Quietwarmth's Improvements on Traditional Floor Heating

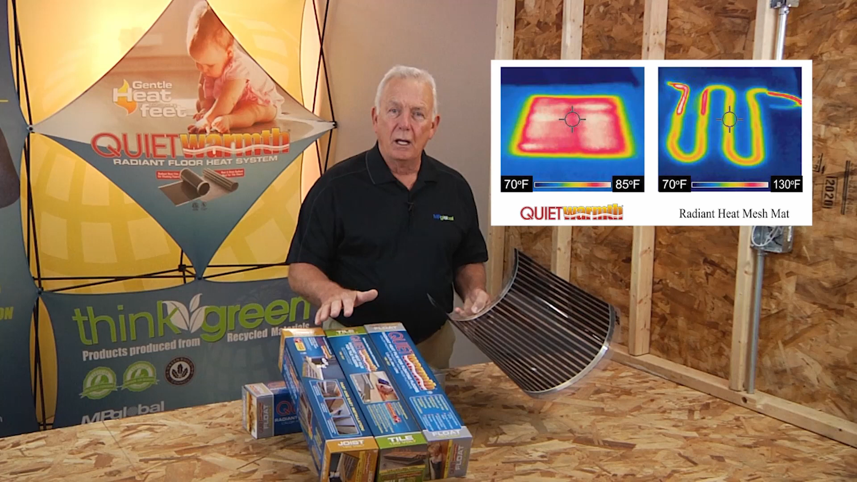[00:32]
no cold spots and no danger to floor covering materials in concerns to overheating. The conductive ink strips in each stripe is designed to not exceed 85 degrees Fahrenheit so at the most the system will tap itself out at 85 degrees.